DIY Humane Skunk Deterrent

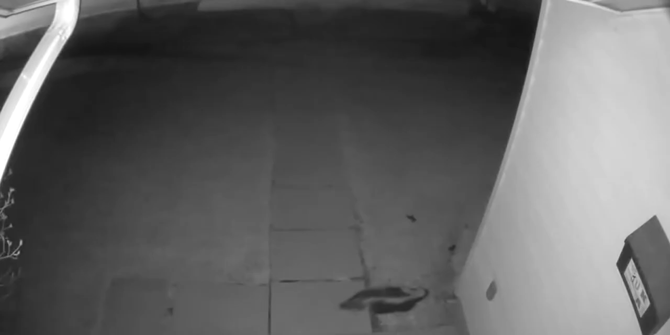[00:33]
Yeah, and he's been coming by my house and paying it a little bit of too much attention.
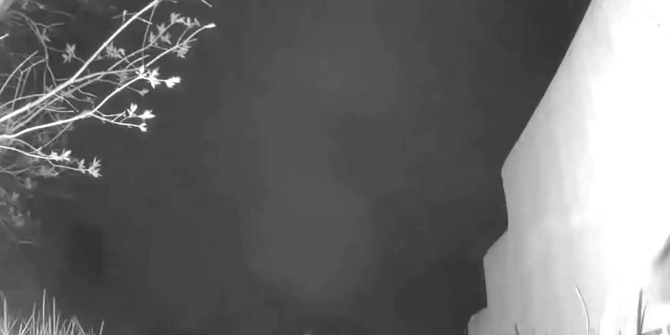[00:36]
I put the blink camera down beside the step and you can see he's been kind of burrowing his way underneath
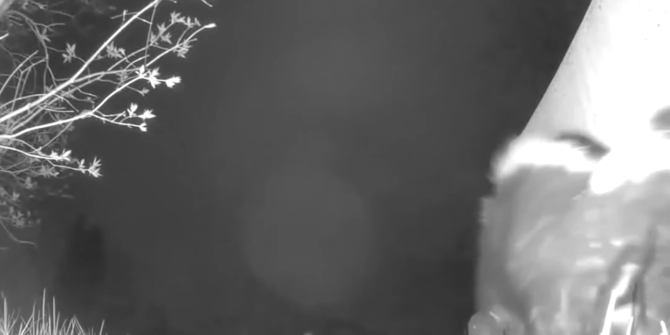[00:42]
the step trying to make himself a cozy little hangout there. So we'd want to discourage that.
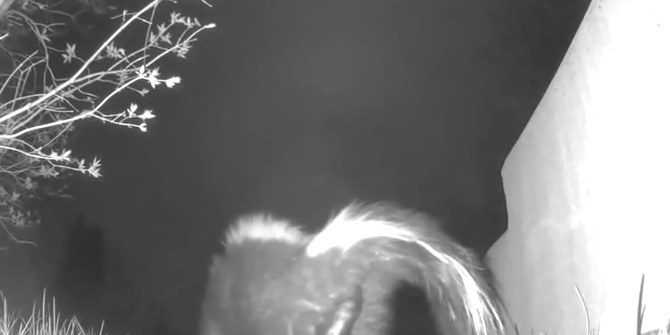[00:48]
I mean, he looks cute enough, but I don't need him hanging underneath my steps.
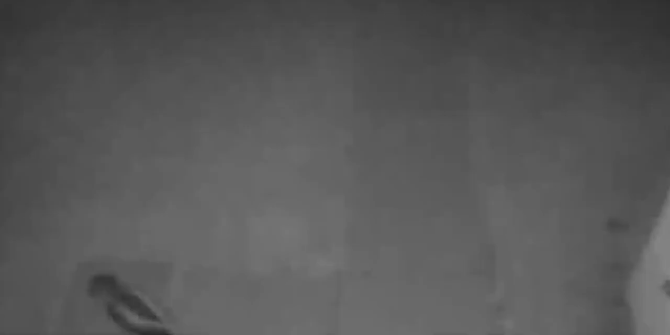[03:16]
So here's skunk. Oh, no, do not like that. He took one look at those glowing eyes and he vamoosed. So I thought that's the end of him, right?